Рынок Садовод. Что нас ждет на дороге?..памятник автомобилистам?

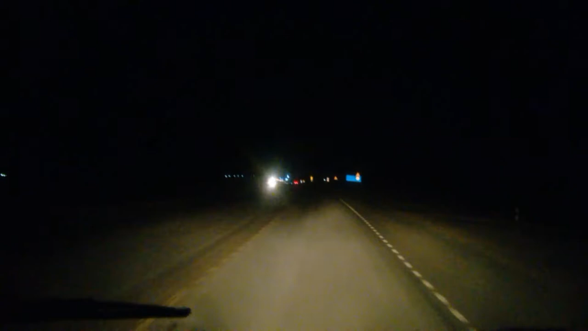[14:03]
смотреть, чем же нам ограничили. Или как нас предупредили в опасности на дороге. Я пока ничего не вижу. И вот встречные фары еще светят. Не, вообще ничего нет, да, Сереж?
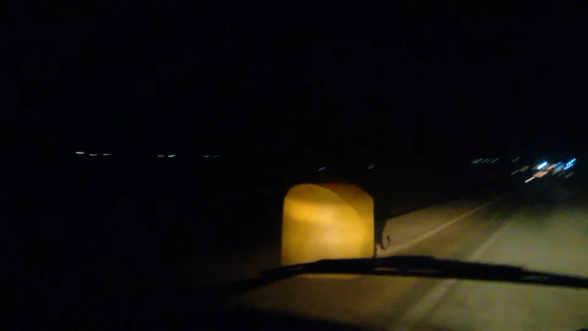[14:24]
Вот, вот она эта бандурина огромная. С другой стороны то же самое. Вот мы сейчас подъезжаем к кольцу. Вот оно, это злосчастное кольцо наше, на котором бились.
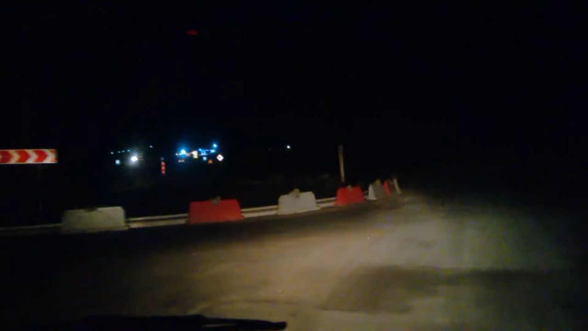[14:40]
Наверное, до сих пор и будут биться. Ну, нет, в кольцо-то уже, скорее всего, и не будут. А вот в эти вот вообще, это мы знаем об этом препятствии, поэтому мы снижаем скорость. Если на эту дорогу пойдет, вот она, дорога. Еще одна. Тормози, Сереж. Вот. Вот. Это памятник уже практически. В общем, мы знаем об этом препятствии. Мы снижаем скорость заранее.
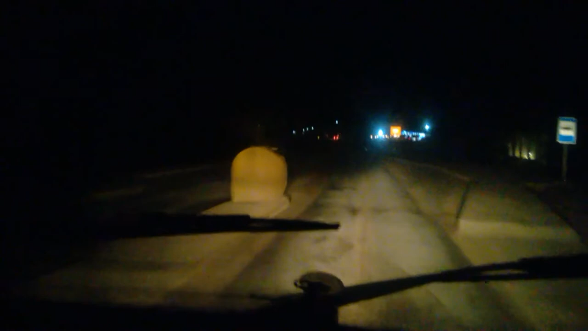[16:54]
Еще раз мы ее снимаем. Автомобилиста зацепили на лямку, потащили. В общем, все с ним хорошо. А я вот там, до заправки. До заправки, думаешь? Может, обсох, может? Да.